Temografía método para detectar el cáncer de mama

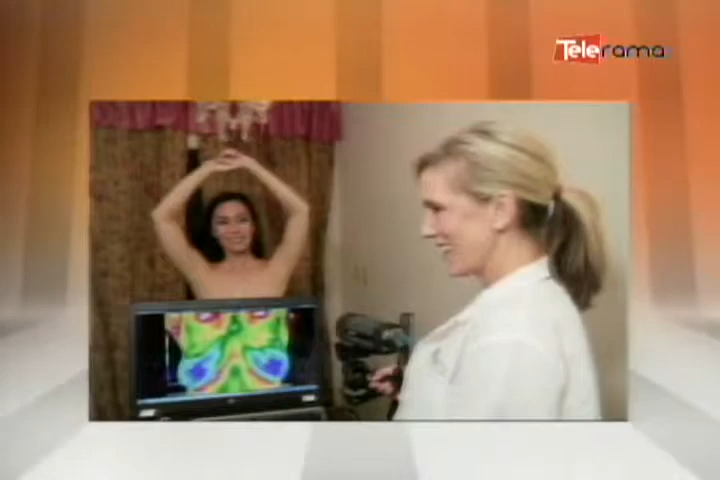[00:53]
La termografía es un examen para detectar los distintos procesos del cuerpo Las temperaturas e inflamaciones,
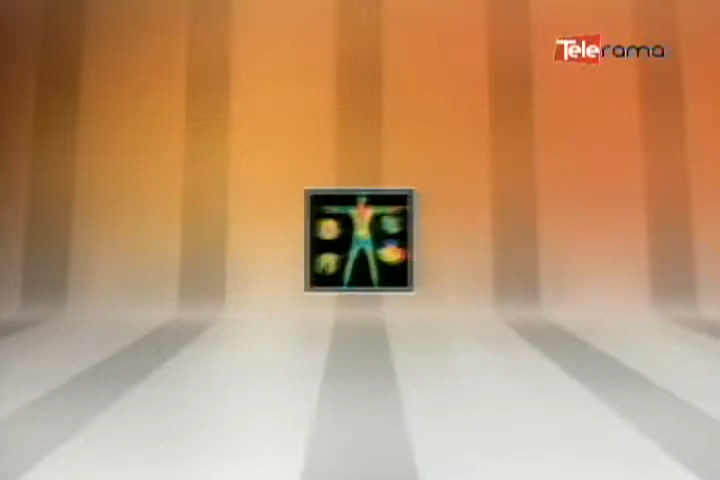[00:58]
tanto en mamas como en diferentes partes Para realizar ese examen se
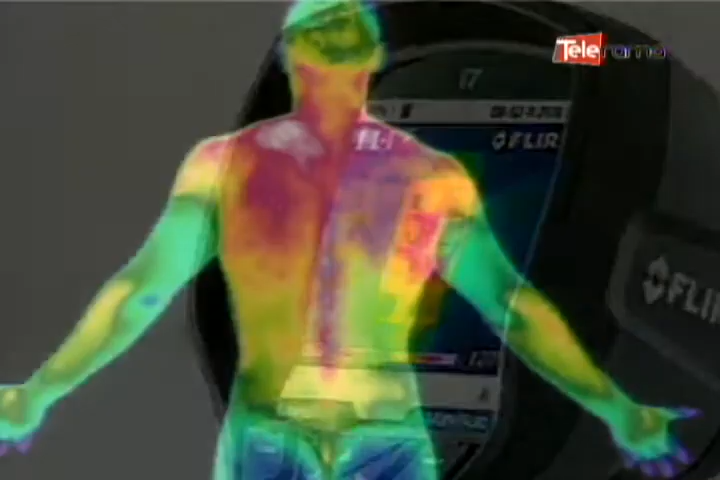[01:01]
utilizan cámaras infrarrojas ultrasensibles Y computadoras sofisticadas para detectar,